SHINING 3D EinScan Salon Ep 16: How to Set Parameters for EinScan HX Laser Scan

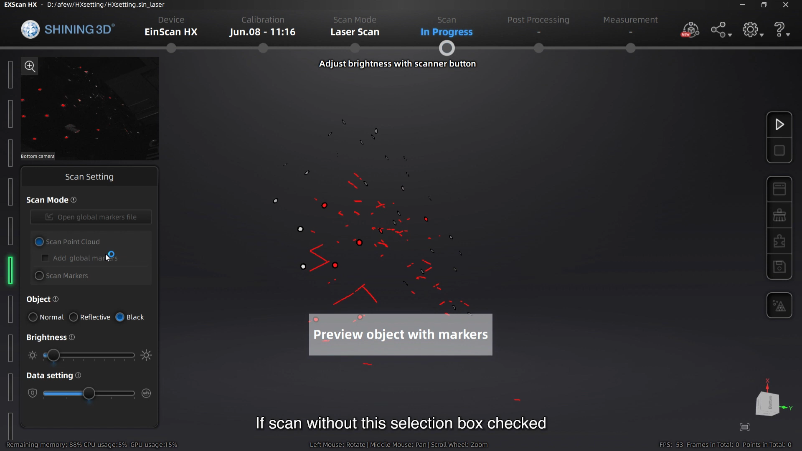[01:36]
the software will not record extra markers during scanning.
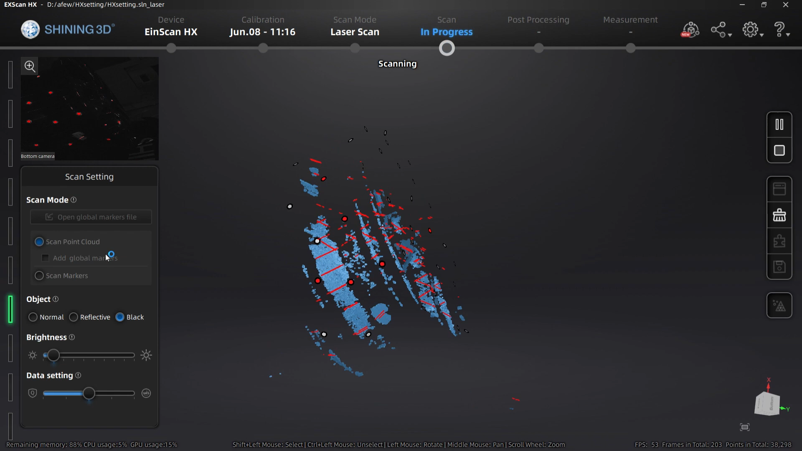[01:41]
Only existing markers can be used for alignment.
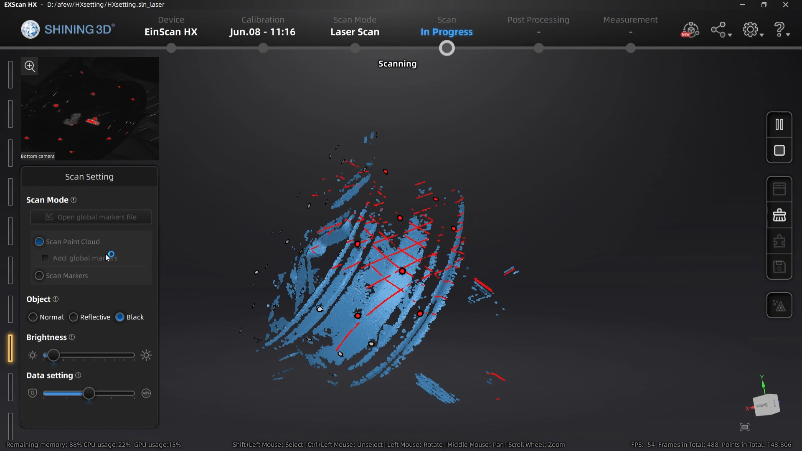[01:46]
As a result, you can see that I cannot move on
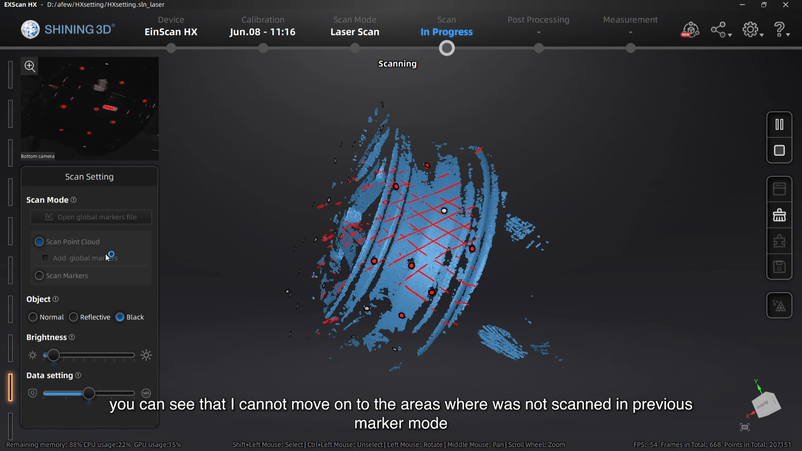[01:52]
to the areas where it was not scanned in previous marker mode.
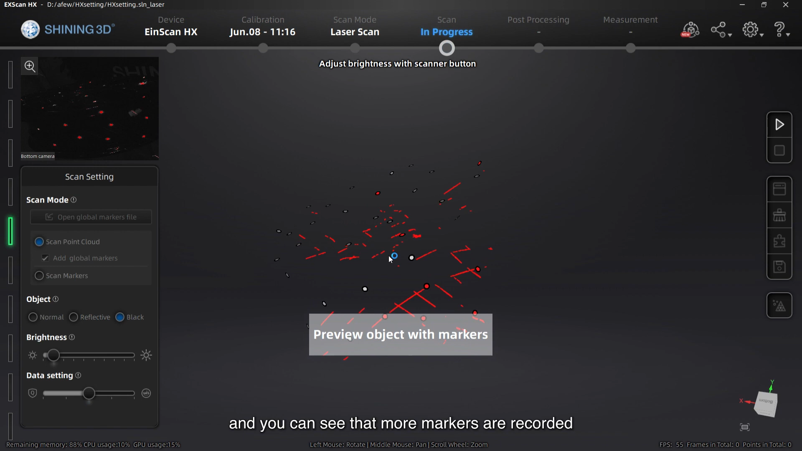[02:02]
And you can see that more markers are recorded.
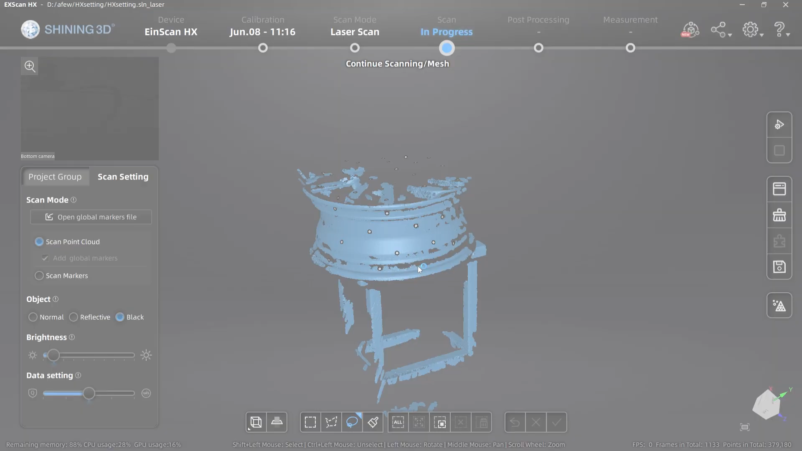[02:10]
Finally, after scan point cloud data,
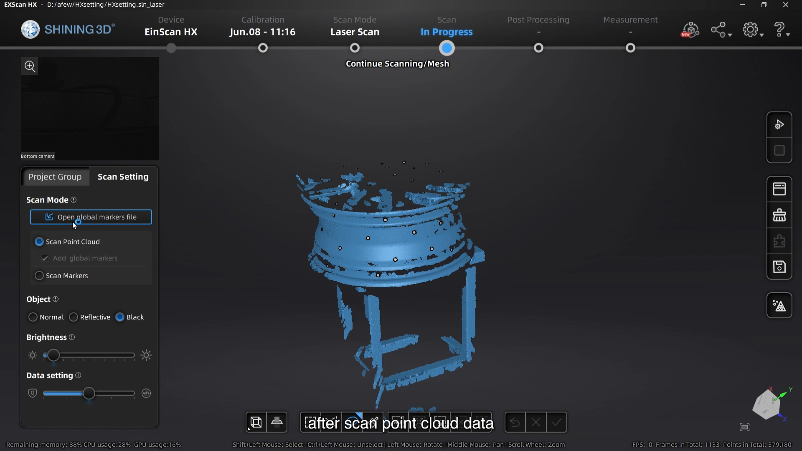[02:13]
if we switch to scan markers mode or imported global marker files,
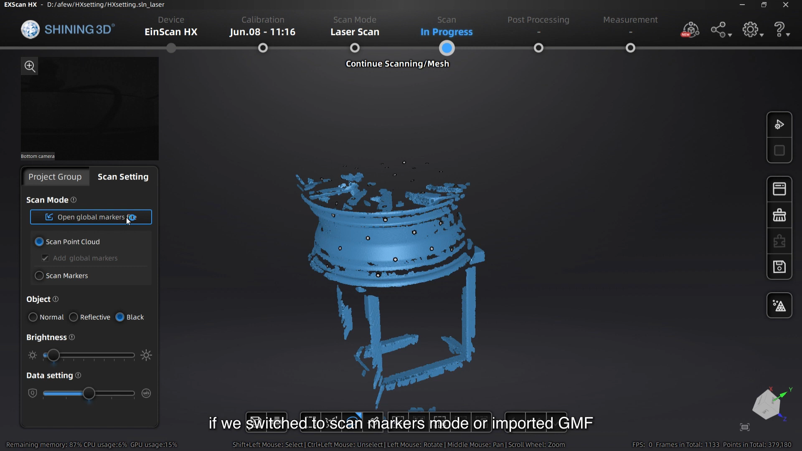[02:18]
the current point cloud will be deleted.
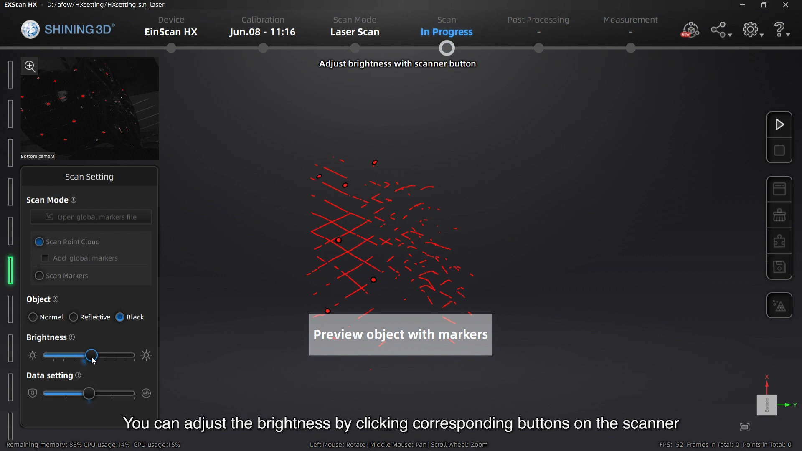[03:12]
You can adjust the brightness by clicking corresponding buttons on the scanner or use the brightness bar.
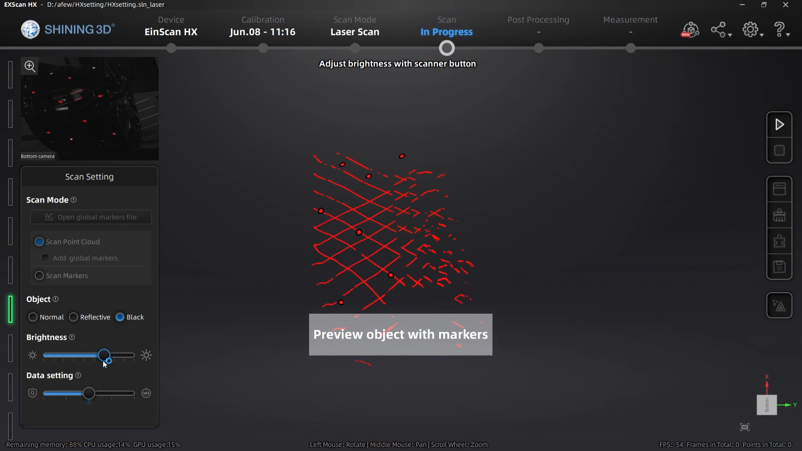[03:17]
Brightness is at good level when you see a continuous laser line in preview.
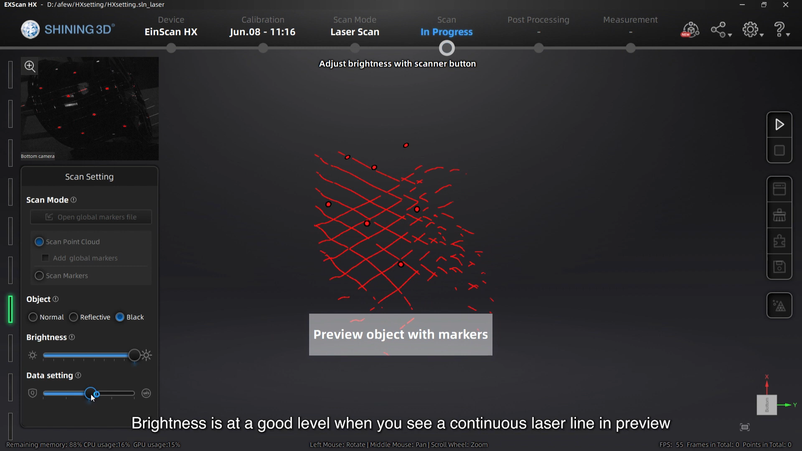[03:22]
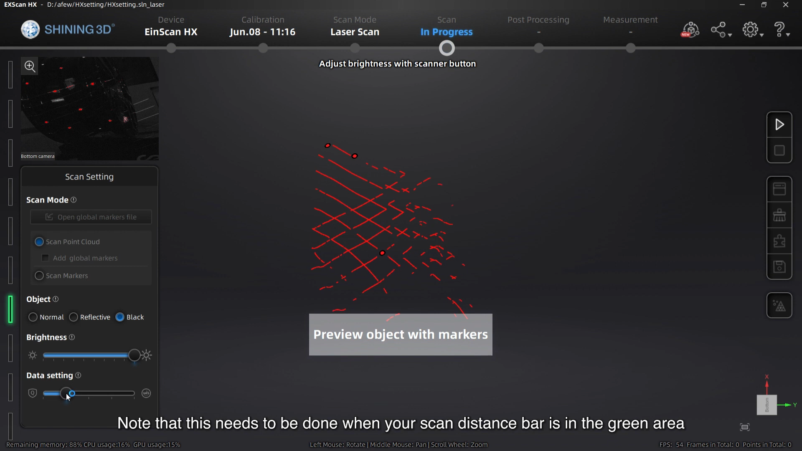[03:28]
Note that this needs to be down when your scan distance bar is in green area.
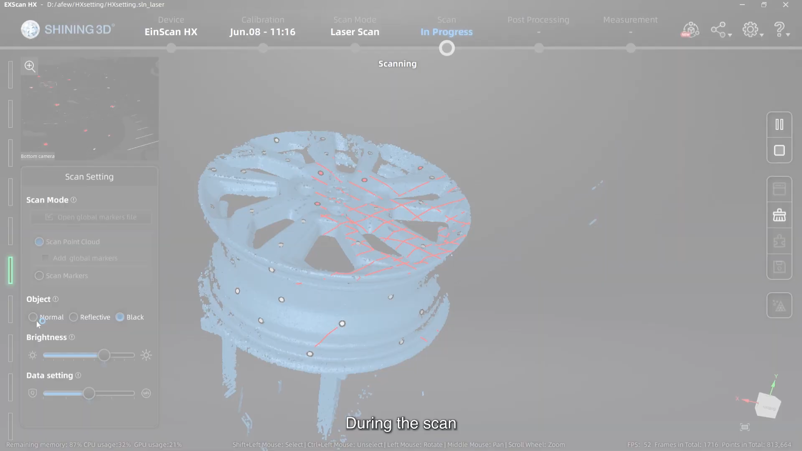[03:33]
During the scan, we may go from one type of surface to another.
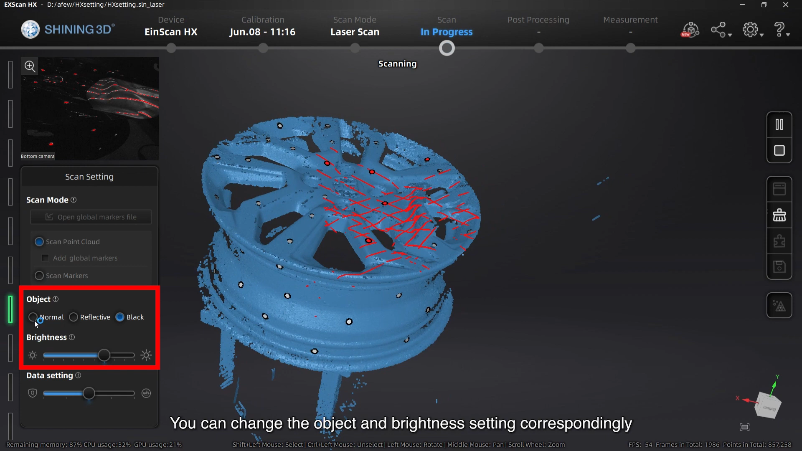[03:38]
You can change the object and brightness setting correspondingly.
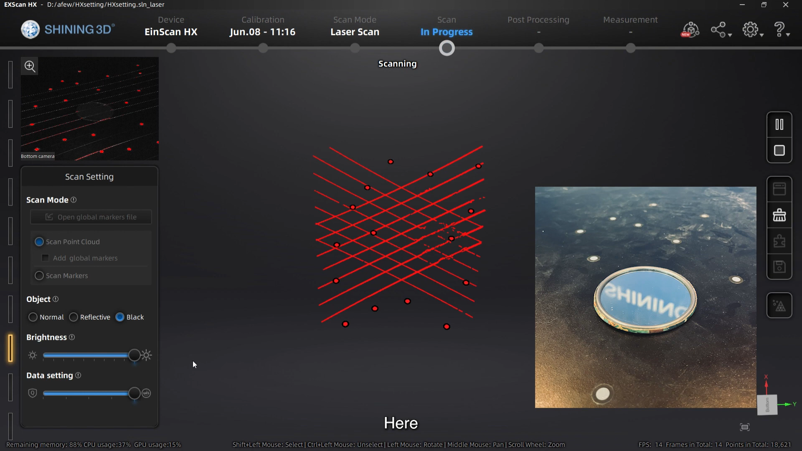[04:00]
Here, we are scanning a mirror to illustrate an extreme situation.
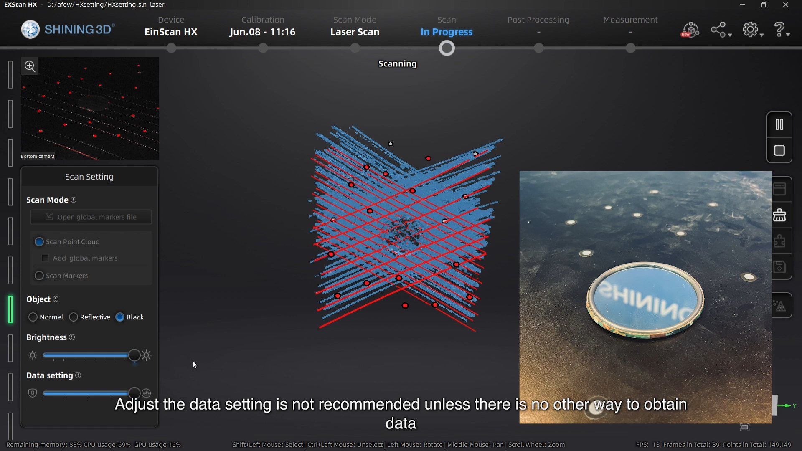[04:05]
Adjust the data setting is not recommended unless there is no other way to obtain data.
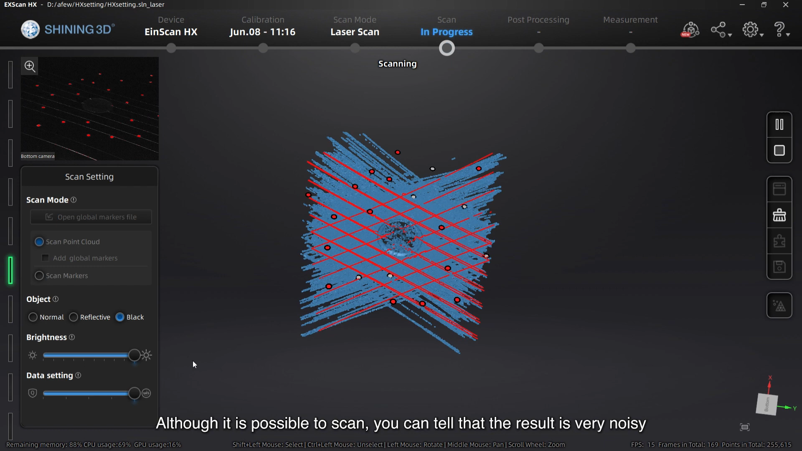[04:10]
Although it is possible to scan, you can tell that the result is very noisy. I will see you in the next video.